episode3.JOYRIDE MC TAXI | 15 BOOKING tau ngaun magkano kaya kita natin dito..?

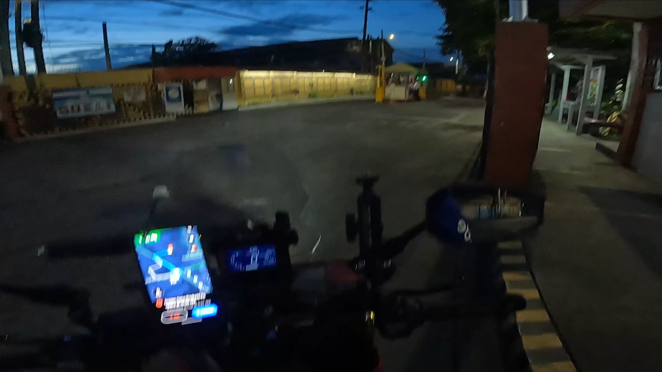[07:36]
Ito, natin yung second booking natin na pasahero. So bababa lang natin. So ngayon, mayroon tayong pasahero ngayon. Valenzuela to Valenzuela lang din. Dito lang din sa Valenzuela. So
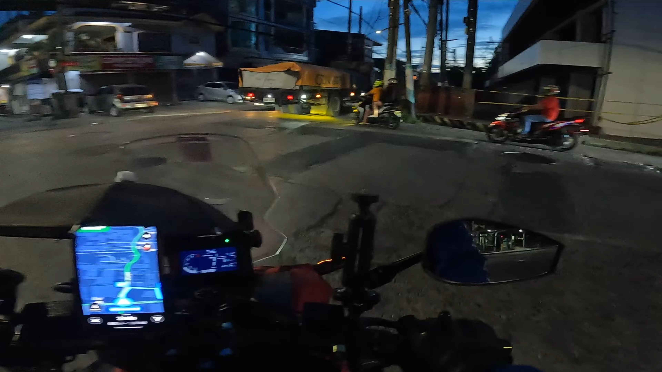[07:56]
pangatlong booking natin to mga bok. Jacqueline. Ito.
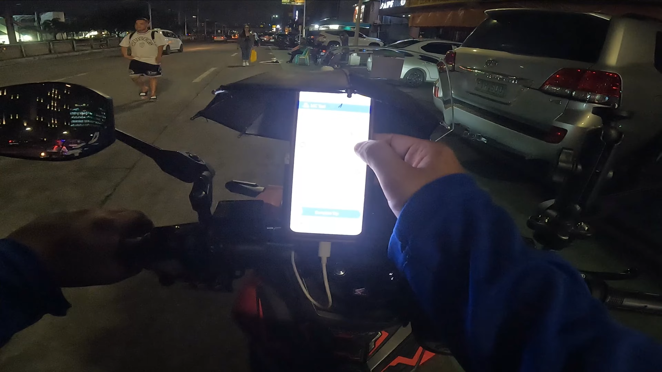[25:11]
Magaling ng Baclaran papuntang papuntang Intramuros. So walang signal dito.
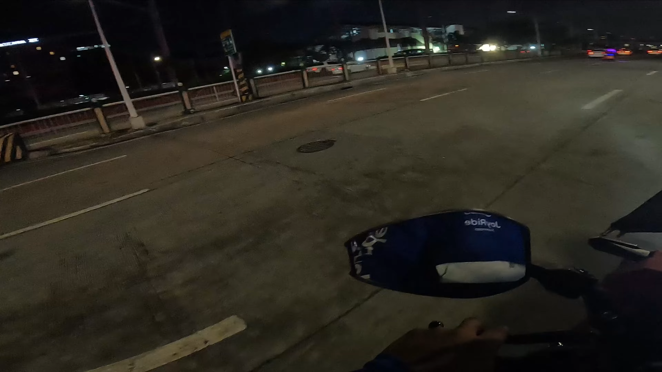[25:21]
Ayun, mayroon tayong sakay ko na yung ano mga bok, yung pasahero ko ngayon papuntang Baclaran to Intramuros. So nasa 7.9 km, 18 minutes. So pang tracing booking tumabok. Oras is alas 8 na ng gabi. Ayun.
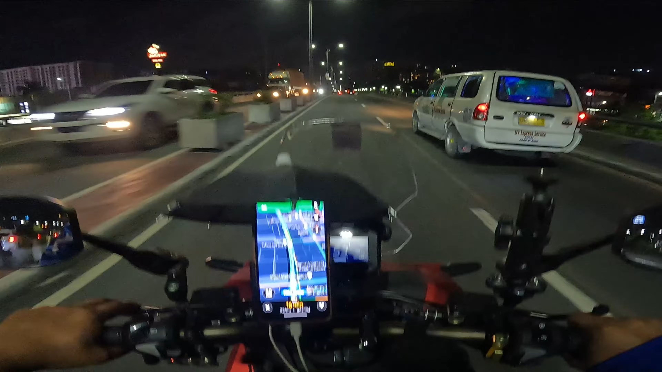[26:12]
mapangtay papuntang Baclaran. So nakakuha tayo ng pasahero dyan sa ano, sa Baclaran papuntang Intramuros. Pag tracing booking mabok, grabe, may mga long ride tayong nakukuha. Medyo okay naman yung biyahe ngayon. Medyo kakuha tayong maganda-gandang booking.
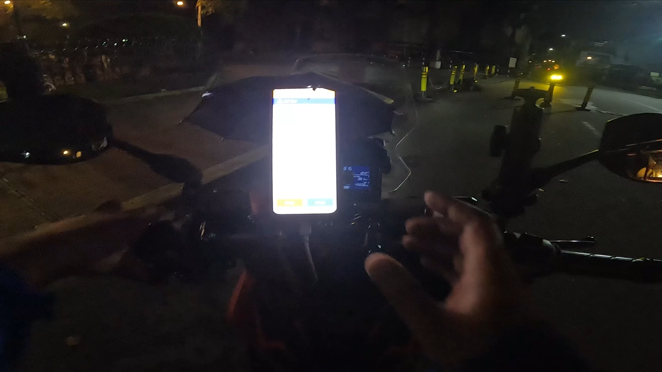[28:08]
Pang tracing booking natin yan. Tingin natin. Ayan, tracing booking.
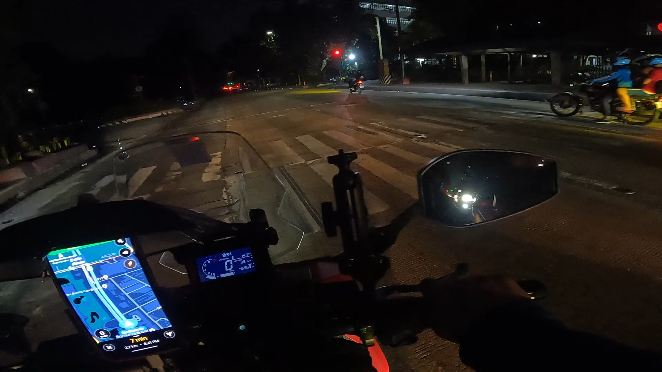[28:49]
Okay mga paps, pasahero natin ngayon is susi. Susi ng bahay siguro to or ano. Yan na padala lang. So pang 14 booking natin to mga bok. Galing ng dyan sa Intramuros papuntang Pedro Hill. So 1.9 km lang ang layo.